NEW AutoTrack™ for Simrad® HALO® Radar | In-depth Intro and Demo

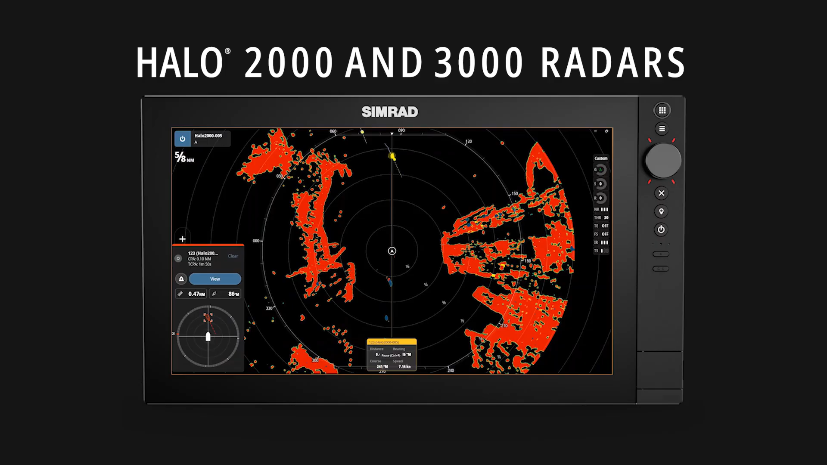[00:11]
Enhancing what is now our most intuitive and easy-to-use radar system yet, AutoTrack is a zoneless target tracking system that automatically acquires and tracks targets that are of interest around your vessel,
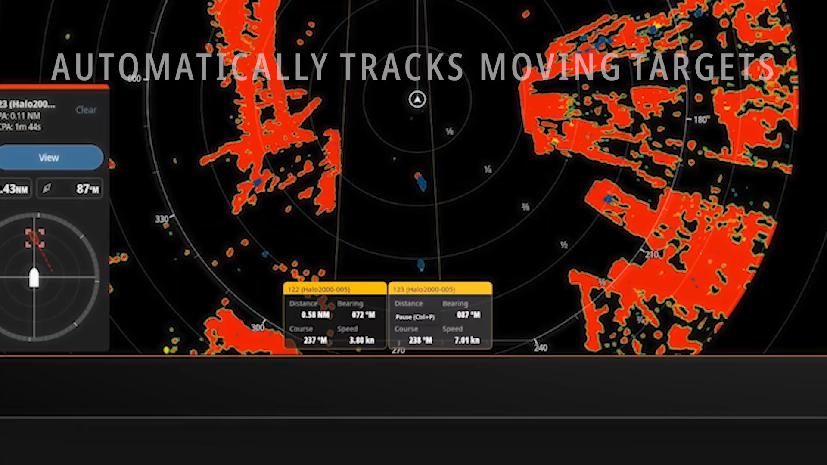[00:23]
prioritizing targets based on where they are and whether they are moving or stationary.
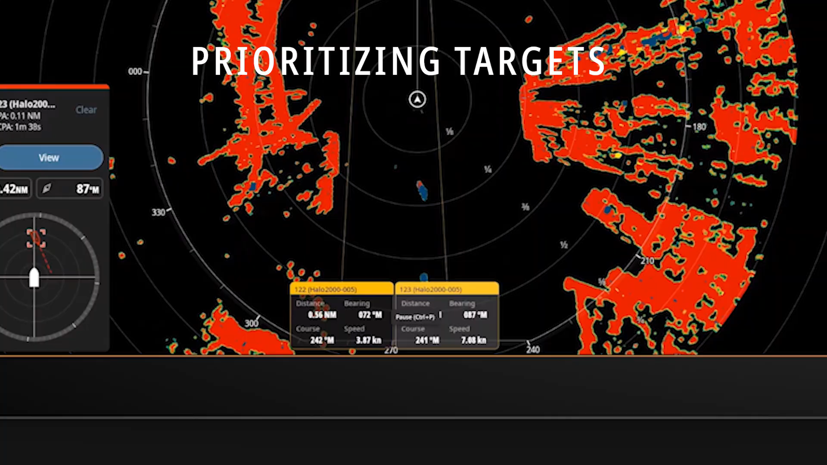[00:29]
AutoTrack provides information on whether the targets are dangerous or safe, which way they are traveling, and how close they will pass. AutoTrack works seamlessly behind the scenes. You don't have to set zones or manually acquire targets.
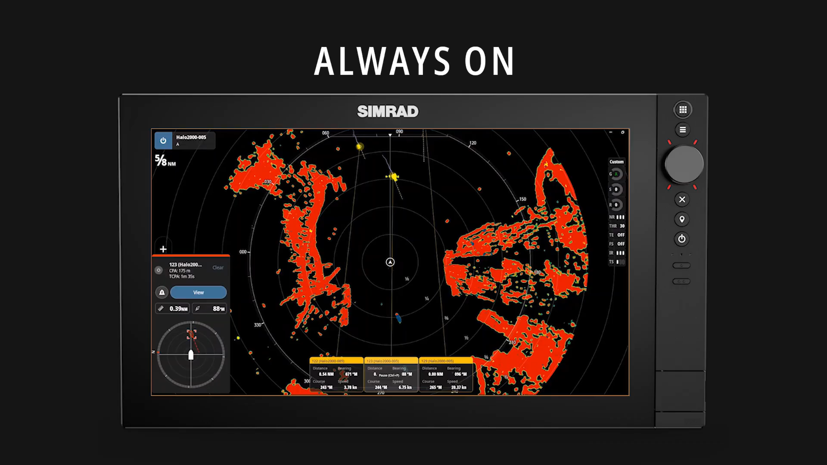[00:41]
Targets are tracked if they are of interest, and tracking is automatically stopped when the target is no longer of interest. Targets are ranked based on where they are in relation to your vessel and whether they are moving toward or away from us. Targets ranked highest are tracked, and those that meet dangerous target thresholds are classified as dangerous and raise a dangerous target alert.
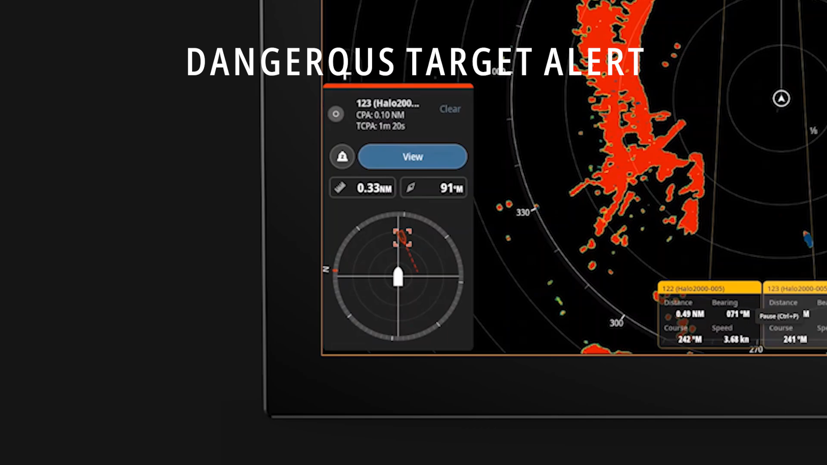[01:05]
Dangerous target alerts are shown no matter what screen you are on. Whether you are on sonar, chart, or any other screen during operation,
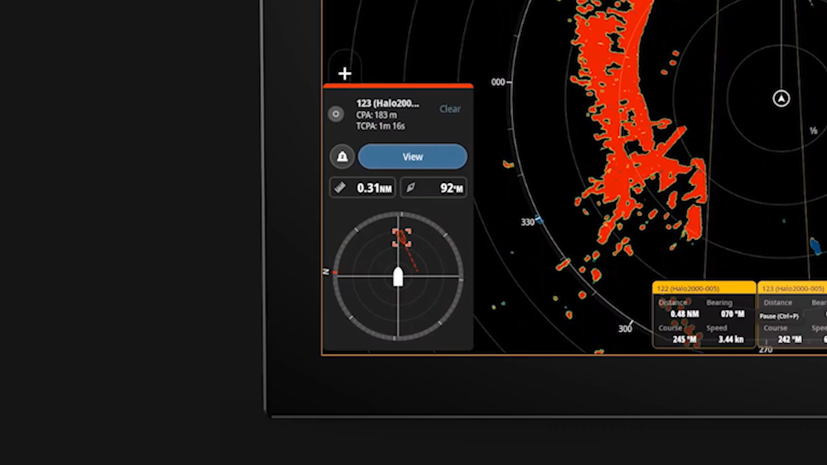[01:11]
AutoTrack provides the captain with the ultimate situational awareness tool.
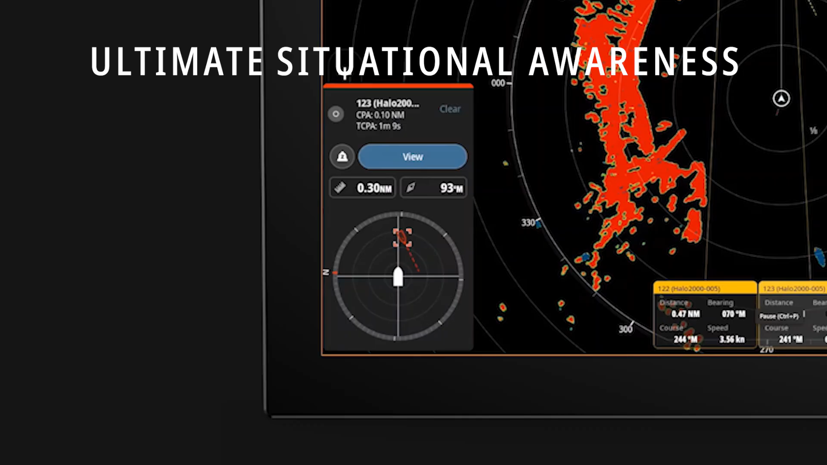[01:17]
AutoTrack is enabled by default and can be easily turned on and off in the vessels and targets menu from the radar page. Here, you can also set how many targets you want displayed on screen,
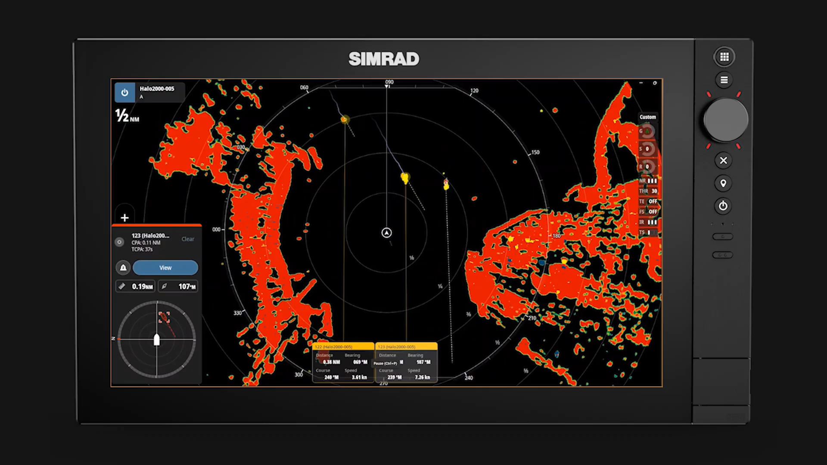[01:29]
from 5 to 50 targets per virtual range, with the most important targets are prioritized. To switch AutoTrack on, open the radar settings menu, scroll down to vessels and targets, and here we can select AutoTrack on.
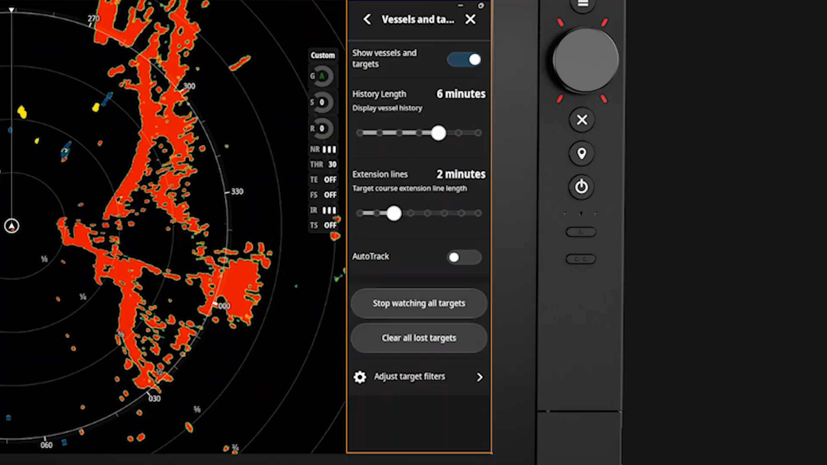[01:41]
Now we are tracking targets of interest. We can change the number of targets that we want to track using the slider option. Note, with none selected, that we are still showing dangerous targets.
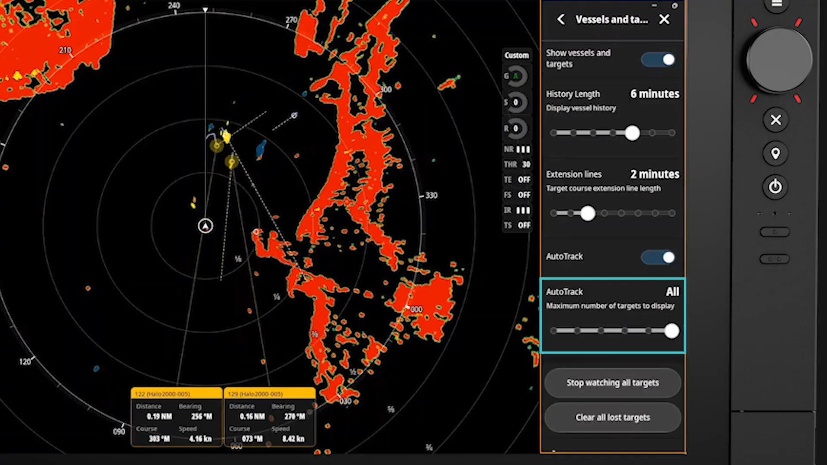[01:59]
Selecting all targets will display up to 50 dangerous targets, and when you activate AutoTrack, the targets will appear almost instantaneously. To access the target filters, you will need to visit the main setting page, which can be accessed from the home screen.
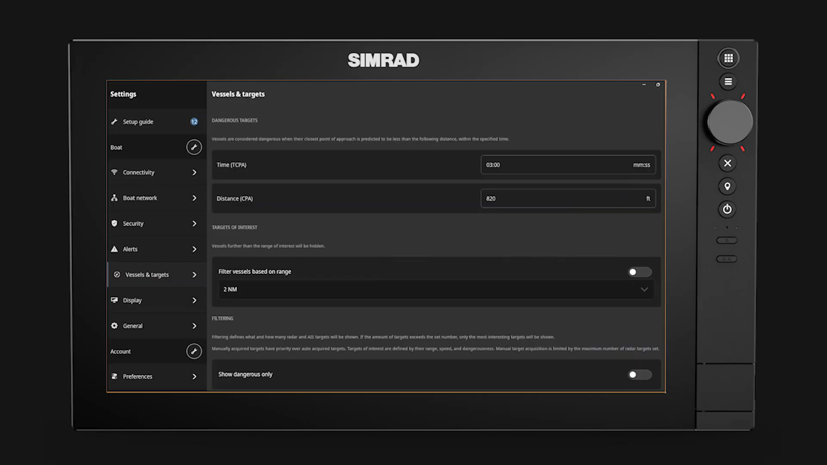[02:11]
Here, the time and distance to the closest point of approach can be changed, and filters based on distance and speed can be adjusted. Here, a target is tracked one half mile off our starboard bow.
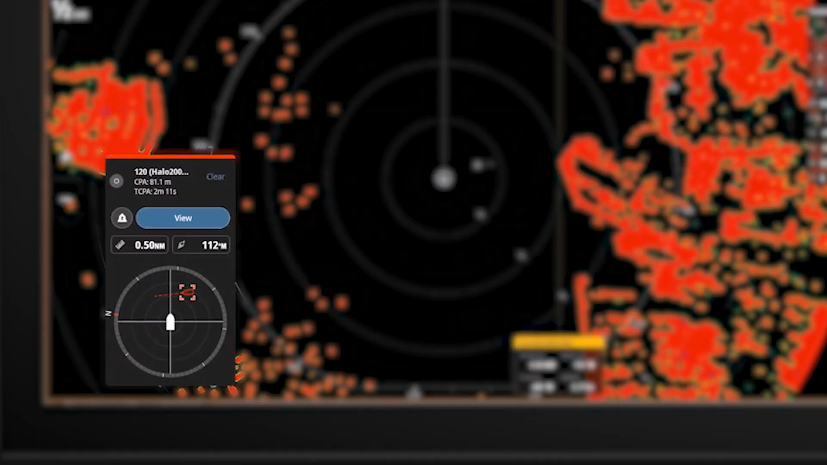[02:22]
Note how the target has now become dangerous and raises a dangerous target alert pop-up.
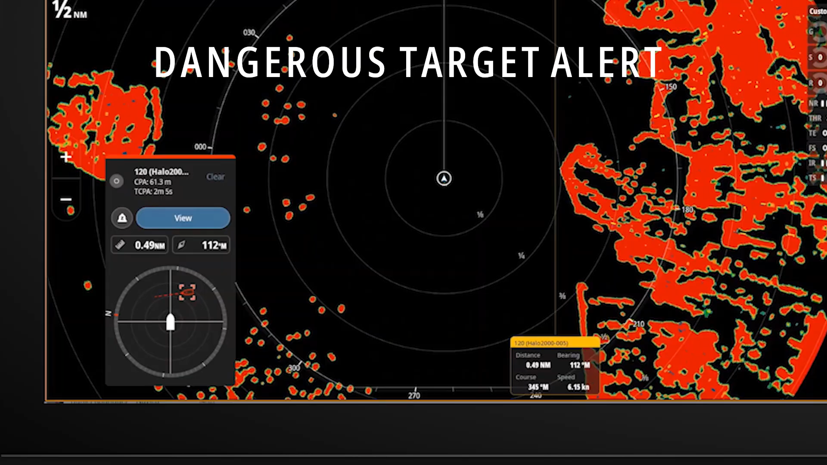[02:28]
The dangerous target alert can be moved around the screen by tapping and dragging to ensure that it doesn't cover something of interest on the screen. At the same time, the target's range and bearing and course and speed is shown in the PIN data box.
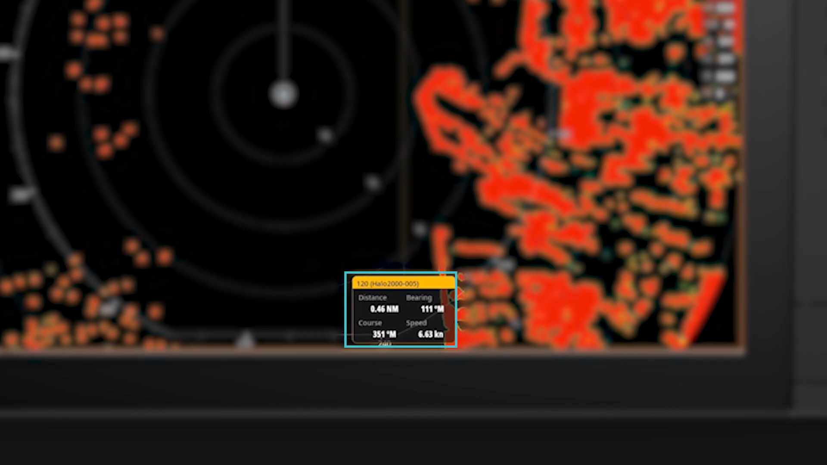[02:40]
The data box is yellow to indicate that it's a dangerous target.
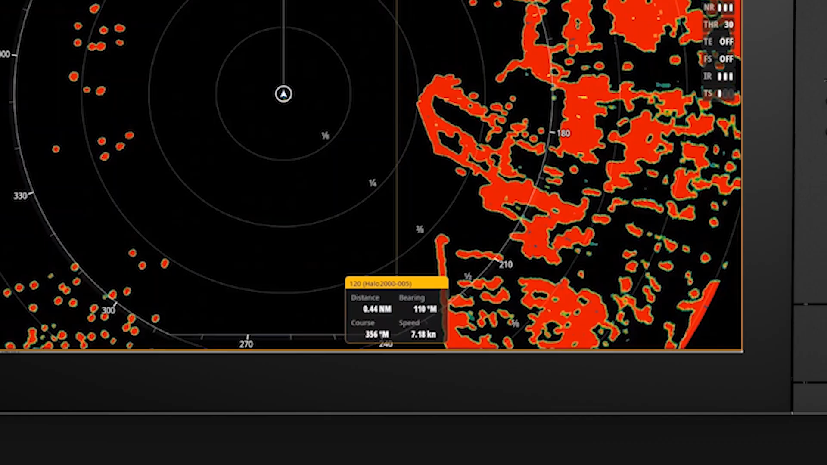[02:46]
The alert pop-up on the left side shows a visual representation of where the dangerous target appears in relation to our bow,
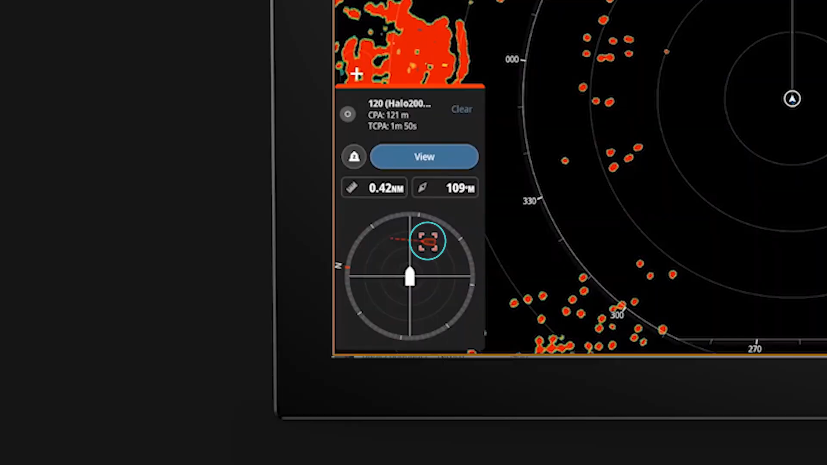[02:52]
and also shows a range and the bearing of the target with real-time updates. The target passing our bow is still dangerous. The alert pop-up shows at a glance where the target is relative to our bow, plus the range and bearing to the target. The target passing our bow is still dangerous. Now another target is approaching our starboard bow. It is not dangerous, but it is of interest to us, and we want to continue to watch it. The dangerous target crosses our bow, and the data box and dangerous target alert continue to be updated.
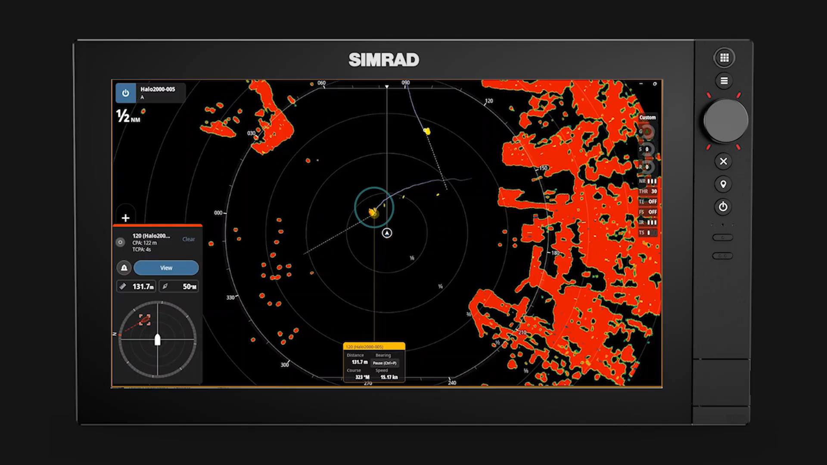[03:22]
We can see that the other vessel is still approaching, but heading slightly away from us. Target 120 has passed to the point that it is no longer dangerous as they are moving away from us. Notice how the velocity track coloring changes to blue, indicating that they are moving away.
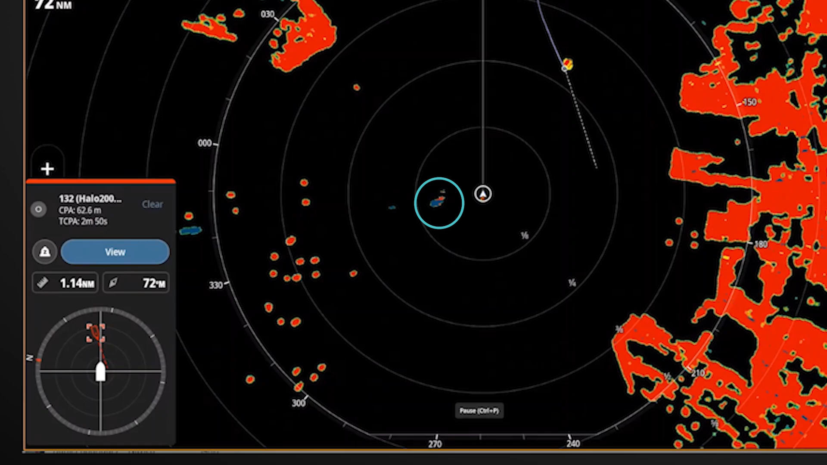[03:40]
Now the tracking is stopped on target 120 as they are passing down our port side and no longer of interest. At the same time, the dangerous target alert shows another target is dangerous at 1.18 NM outside of the current range of the PPI. We can choose to snooze or clear the alert. Snooze turns off alerts for five minutes. Clear removes the alert for the target associated with the alert.